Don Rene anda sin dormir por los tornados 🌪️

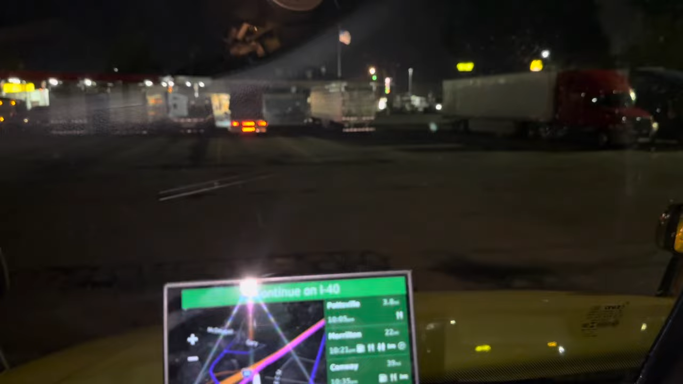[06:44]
Puros camiones, todos dormiditos, mire. Mire. Esta es la vida del camionero, mire.